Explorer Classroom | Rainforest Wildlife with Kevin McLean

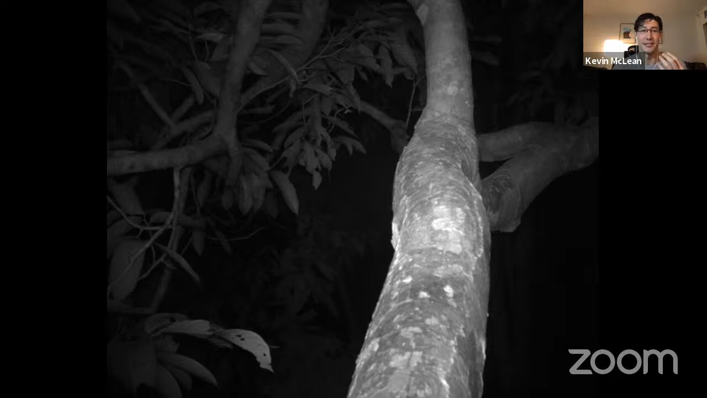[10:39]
And they have this, this sort of poisonous bite. That's almost like getting bit by a snake. And there are not very many mammals that are capable of doing something like that. Um, but it's one of their, their main defenses. Um, the other thing that I was really excited about working in, uh, in Southeast Asia and in Borneo in particular is that they have a ton of, uh, biodiversity in terms of, uh,
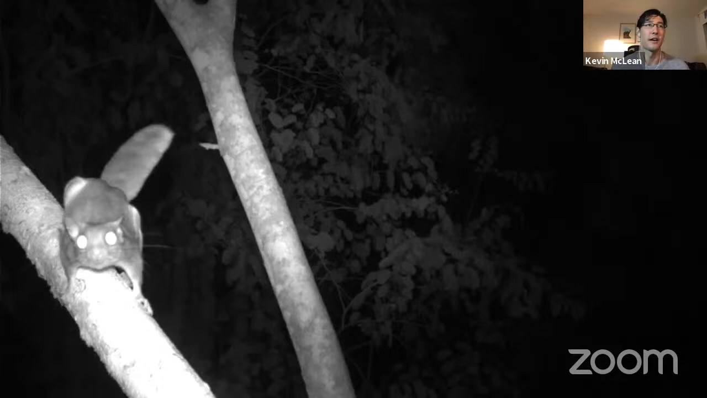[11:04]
flying squirrels, um, flying squirrels. There, there are about, uh, 30, 29 or 30 species of flying squirrels in the world. And about half of them live in Southeast Asia. Um, so it's a great place to study flying squirrels if that's something you're into. Um, I definitely am. Um, and you remember at the beginning, I was talking about those, those big trees that stick up above the rest of the forest.
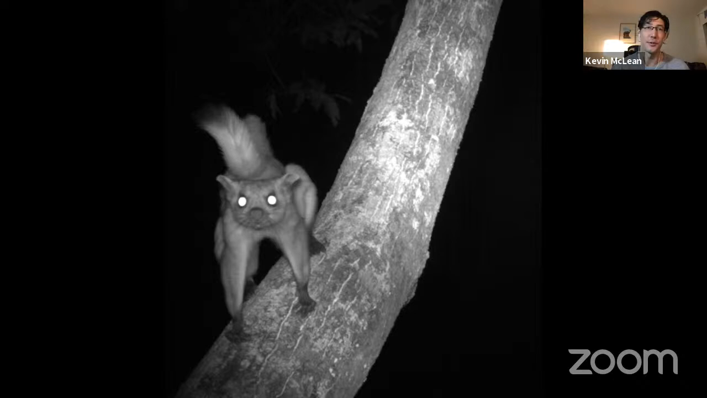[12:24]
So they, they climb these super, super tall trees and then they can glide for, uh, for a really, really long time to get to their next, next position.
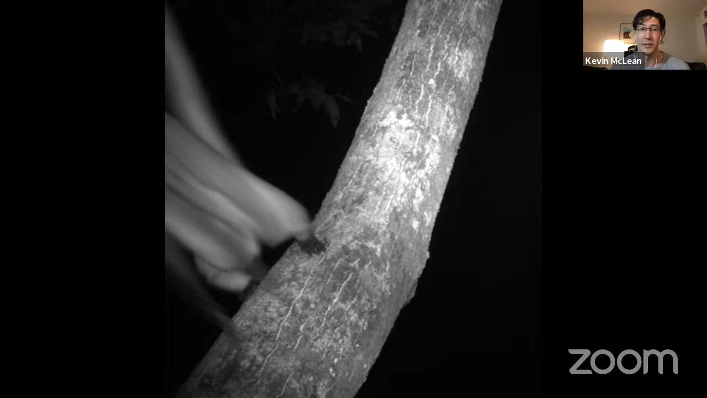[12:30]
Um, yeah, this is just another, one of those red giant flying squirrels. Um, there's also, there's another type of flying, uh, giant flying squirrel called a black giant flying squirrel, um, that lives in almost the exact same habitat.
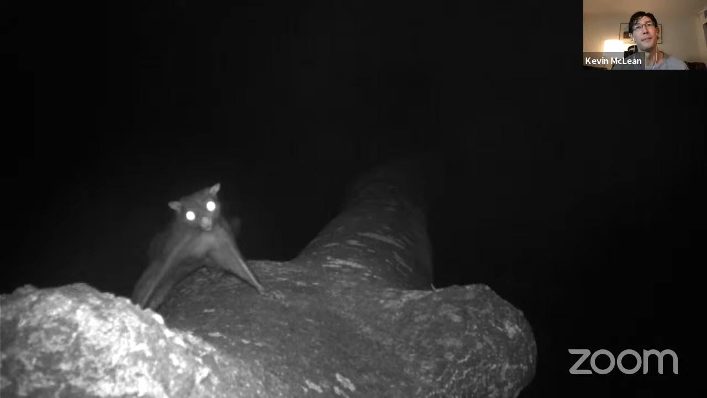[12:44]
This is actually in the same tree that you saw the first red giant flying squirrel. And this is facing down the trunk of the tree. Uh, you'll see that they'll glide and then they'll land lower on the tree. And then they kind of launch themselves up the trunk of the tree so they can get higher again and glide somewhere else. Um, now in these exact same trees, we also see, um, the, these really, really tiny flying squirrels.
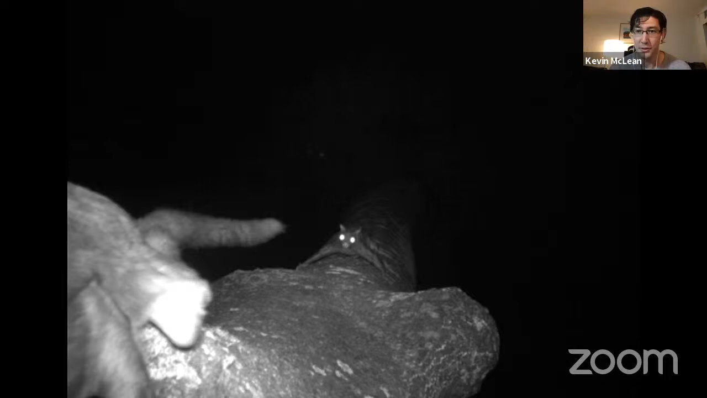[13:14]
This, this one here is called a pygmy flying squirrel. Um, and it lives in the exact same, exact same forest, exact same trees sometimes.
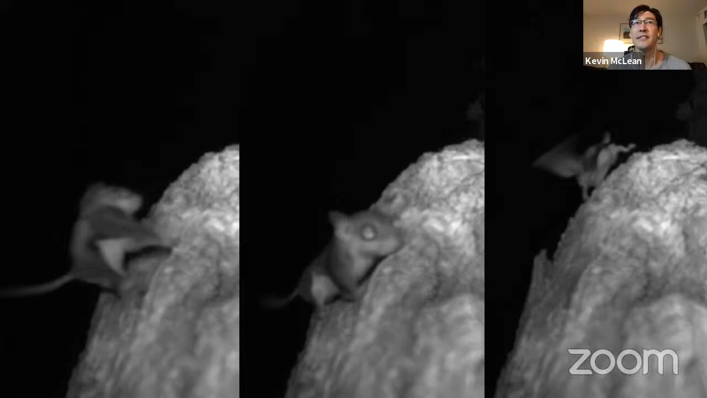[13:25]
Um, and this is actually the smallest squirrel species in the world. Um, they, they weigh about 22 grams, which, um, is about the, this size, uh, the weight of a double A battery, if you can imagine that. So they're really, really tiny, um, and, and still use these giant trees that, um, that stick up above the rest of the forest. Um, now I could, I could keep on talking about flying squirrels forever, but I did also tell you that I'm going to tell you about some of the animals that I saw in Ecuador as well.
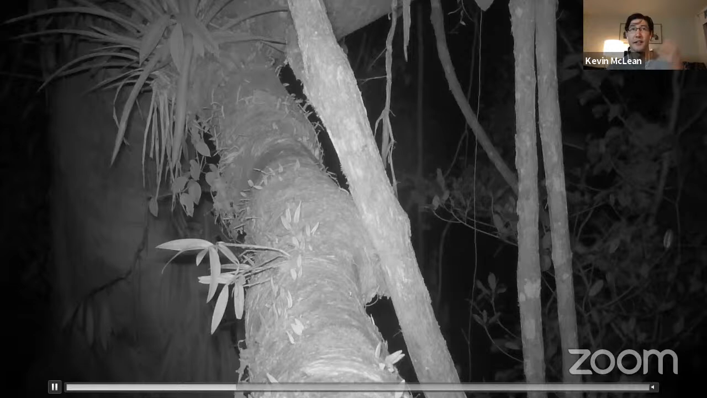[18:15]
which means that their tail can be used like an arm. It can grip branches. They can hang upside down just from their tail. Um, this next one is a, oh, this is a Taman Dua. It's a type of anteater. So you can see him, you can see that long nose a little bit. Um, he's digging around looking for, looking for insects up in that, up in that branch. Um, and let's see, what else do we have? We have, oh, this is a, uh, an owl monkey. They're sometimes called night monkeys.